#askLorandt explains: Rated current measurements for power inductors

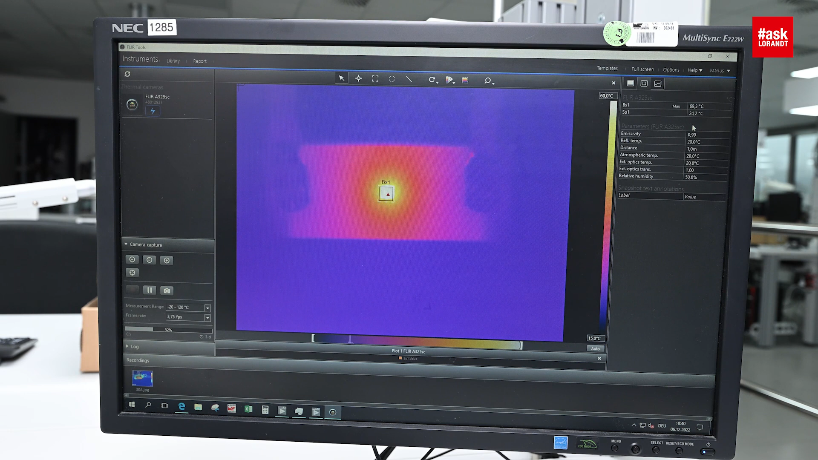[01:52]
It's still heating up a little bit there. So we've got around 40 degrees temperature rise using this PCB. And we always wait until the temperature is not changing anymore. Yeah, so it's a late change of one degree per 60 seconds.
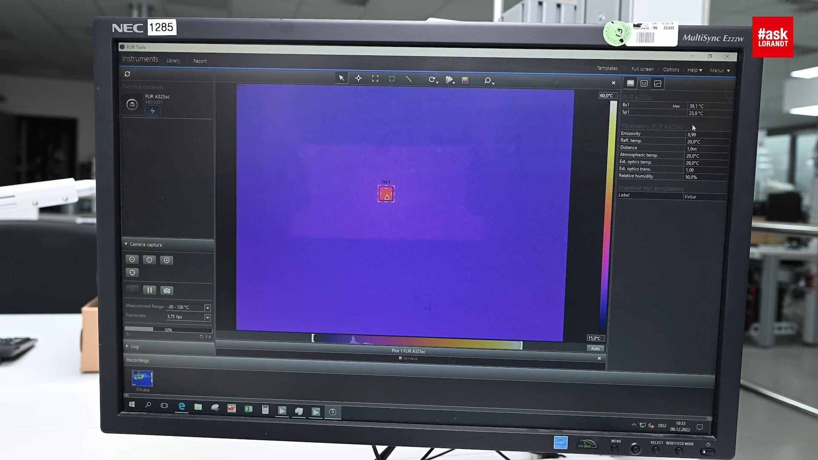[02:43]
Yep, so a much thicker PCB, a lot more heat dissipation. Wow. So we're only getting the temperature rise of maybe 20 degrees now. Same current and you can see the same component. Same component. You can see the huge difference this makes and how easy it is to maybe manipulate measurements.
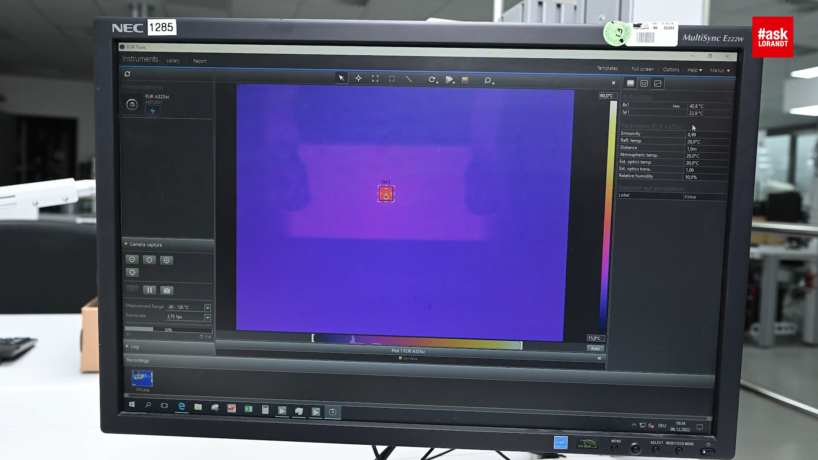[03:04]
So the copper thing is, of course, this have a very good heat activity and that makes. Yeah, so this is defined in the standard. Yep.